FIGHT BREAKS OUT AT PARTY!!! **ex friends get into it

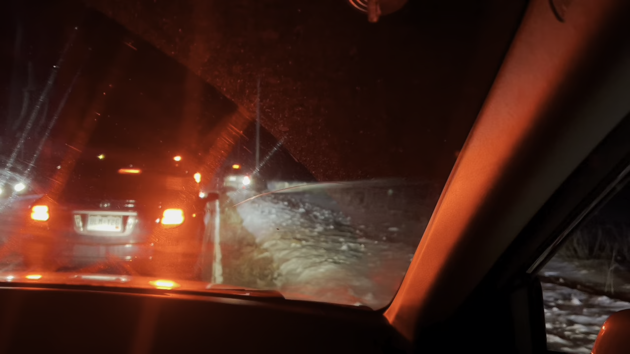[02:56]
That nigga's stuck! Oh my god! He's hella stuck in that bitch. Oh no, he might make it out.
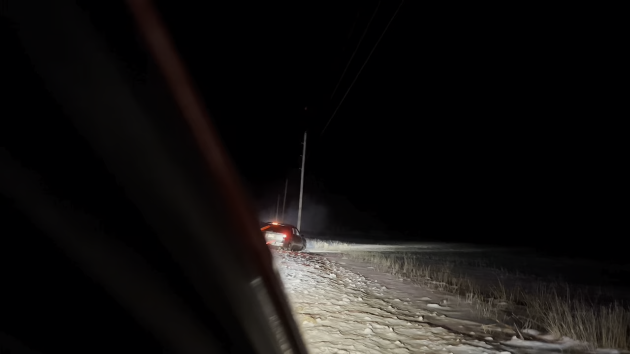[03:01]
No, he's turning it off. He can get out. He's gotta send it. Shit. We got this down. We got all of this.